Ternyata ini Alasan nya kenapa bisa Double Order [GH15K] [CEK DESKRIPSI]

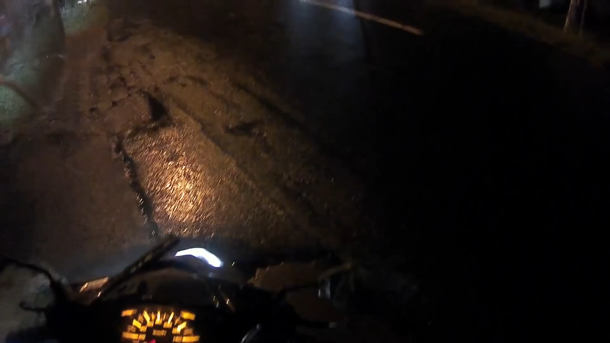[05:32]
Oke, kali ini gue dapat orderan atas nama Kak Putri di daerah mana ini ya?
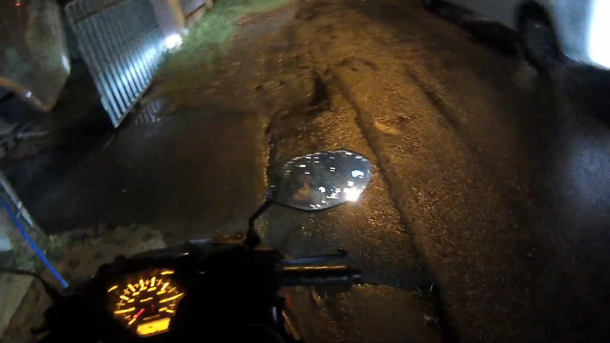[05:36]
Di daerah SMP 11.
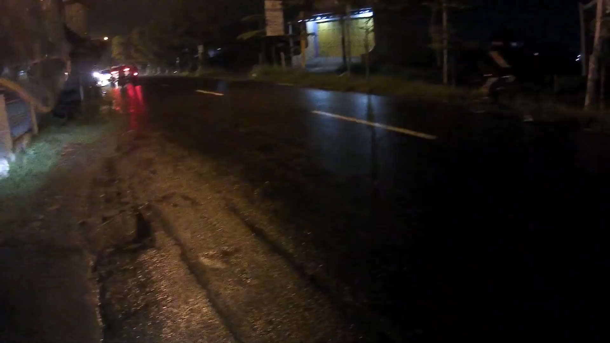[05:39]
Dan nganternya lumayan jauh nih. Nganternya ke daerah Duku Puntang.
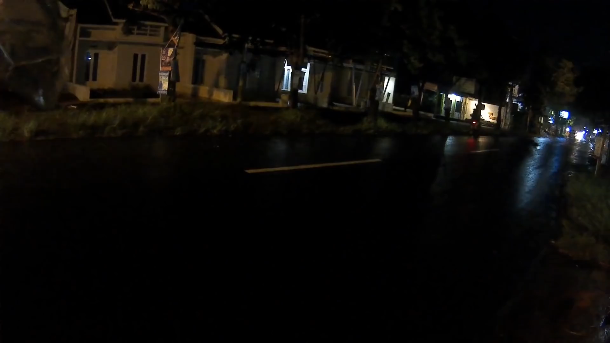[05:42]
Jadi ya harus ekstra hati-hati ya karena kondisi jalan juga baru apa namanya? Selesai turun hujan, jadi licin. Kak Putri. Rating bintangnya bagus 5.0.